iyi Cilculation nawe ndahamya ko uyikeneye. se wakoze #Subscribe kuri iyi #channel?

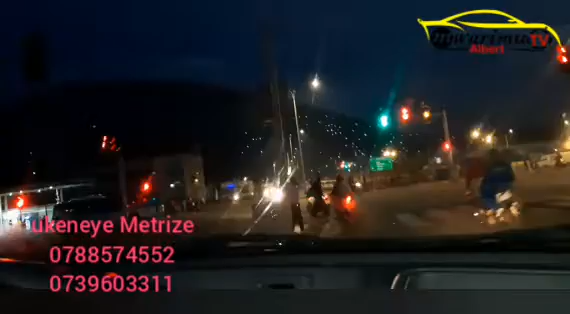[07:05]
rekura feri twagiye noneho twihuta handa mu majyepfo abanyamaguru dore n'amagare yambukiramo atagira gahunda aba nabo baba bakeneye kwigishwa rwose nubwo tuzi ko nta gapolisi y'u Rwanda idakora gatatu